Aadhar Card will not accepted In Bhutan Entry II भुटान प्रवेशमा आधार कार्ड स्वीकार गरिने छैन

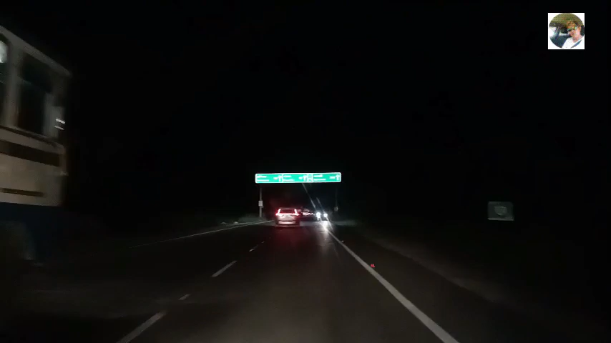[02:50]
अब यहाँबाट अलमोस्ट 40 मिनटमा हामी भुटान बोर्डर पुगिहाल्छौँ जयगाउँ या फुन्चिलिङ राइट। टक्क बाहिर निक्लिन्छ त्यो चुडेल भन्ने यहीँ होइन, यही बङ्गलो होइन, 4 बजेपछि
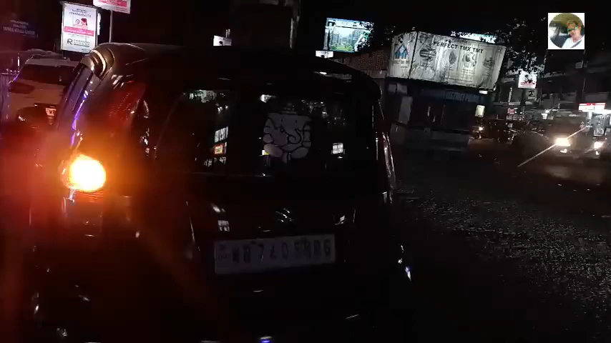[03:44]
WB74Q5886 हेरिराख्नुपर्छ, फेरि गौ माता पनि रहेछ यहाँनिर राइट। अब यताबाट जानुपर्छ फ्रेन्ड्स,
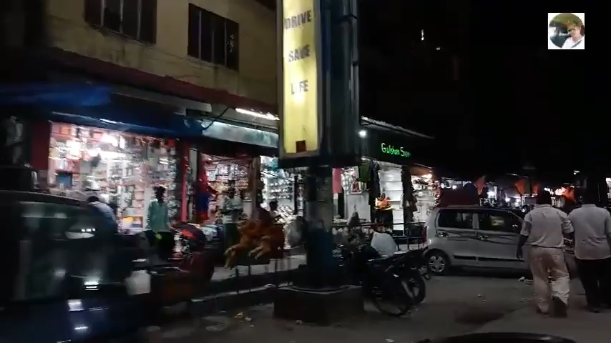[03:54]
हेर्नुहोस् यो जयगाउँको बजार लगभग 3 वर्षपछि जयगाउँ आइपुग्यो,
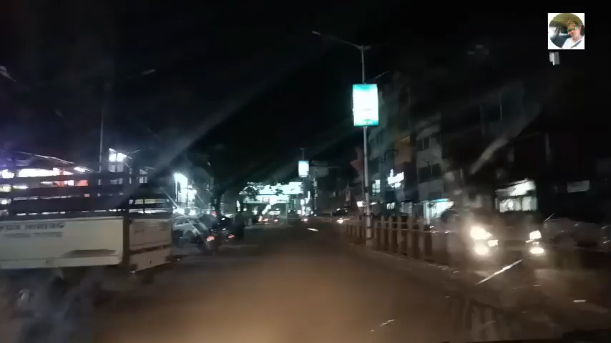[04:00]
र यस्तो छ यहाँको नजारा, जयगाउँको नजारा, लोकल मार्केटहरू,
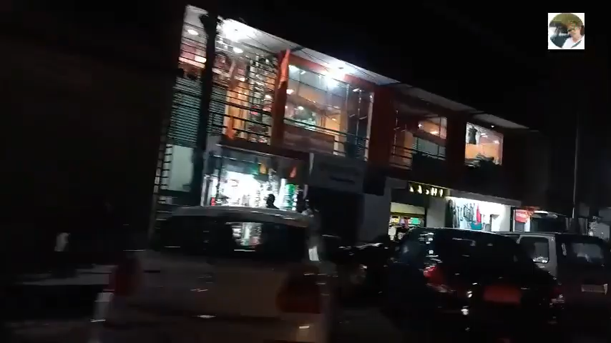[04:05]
यो मार्केट विशेष गरी भुटानकै मान्छेहरूको लागि नै बनिएको हो, राम्रो बायर्स भुटानकै हुन्छ र लोकल मार्केट पनि ठुलो छ यहाँनिर,
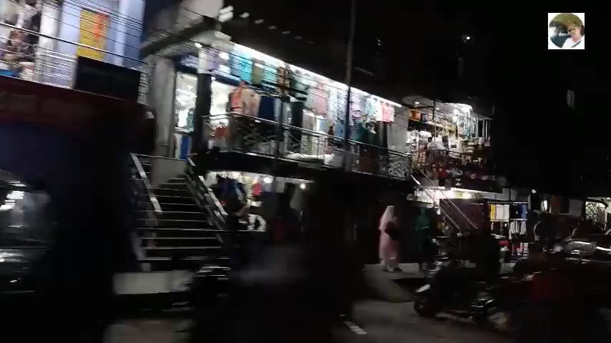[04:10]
अरू अब भुटानको बोर्डरहरूमा जयगाउँ बोर्डर भुटान फुन्चिलिङ जयगाउँ बोर्डर चाहिँ भयङ्कर अब बिगेस्ट छ भनौँ, यहाँ थुप्रो एउटा बिजनेसको एउटा हब छ यहाँनिर होइन हजुर, राम्रो हब हो नि यो होइन।
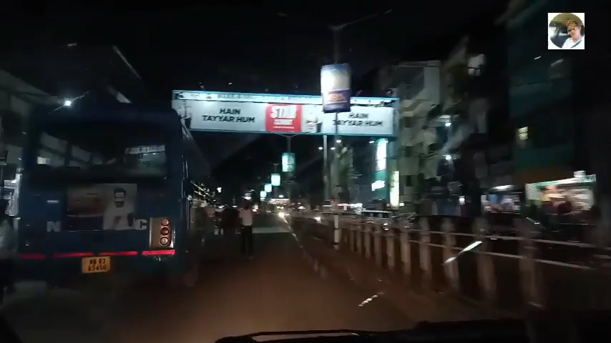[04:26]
र यसो छ यहाँको फ्रेस नजर, अब हामी केही क्षणमै भुटान पस्दैछौँ,
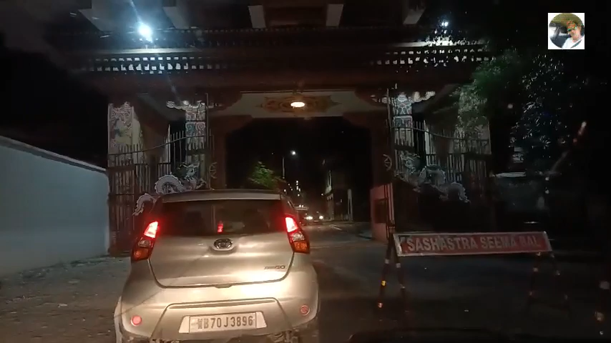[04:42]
अहिले एसएसबीको चेक भयो राइट, जाँदैछु वेलकम टु भुटान। ड्रेगन मिन्स भुटान, यता बोथ साइडपट्टि छ ड्रेगन, यो भुटानको मेन गेट हो फुन्चिलिङको, यहाँबाट सट्ट उता पसेपछि चाहिँ कहानी अर्कै हुन्छ, संसार अर्कै हुन्छ, पिस छ,
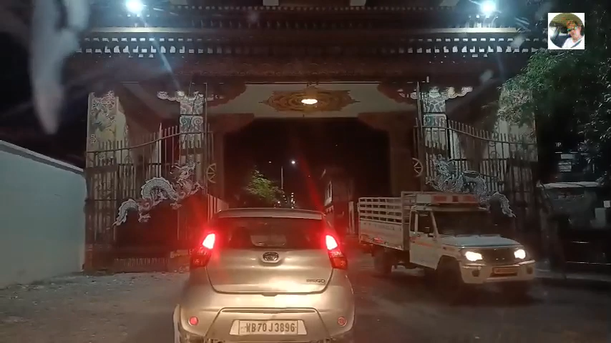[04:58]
र म तपाईलाई भुटान अलिकति घुमाउँछु राइट भुटान एन्ट्री भइसकेको छ भखर पुगेको
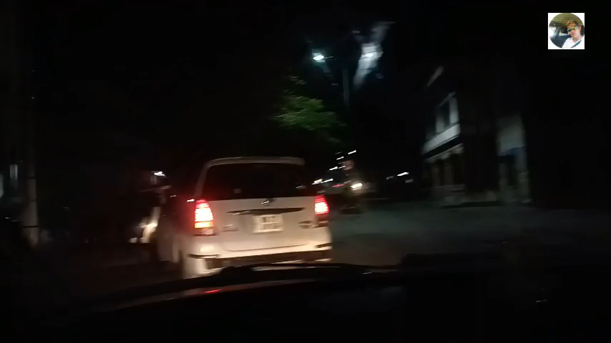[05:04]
नि र यो इमिग्रेसन को कुरा भन्दैछ के हो कता हो हैन अब हेरौं के हुन्छ टुङ गरेर यहाँ सुनसान छ एकदम पीस छ राइट पुलिसले चेकिङ गर्दैछ यहाँ नि वेलकम टु भुटान र भुटानमा आइसकेको छु र इमिग्रेसन गर्नु परिरहेछ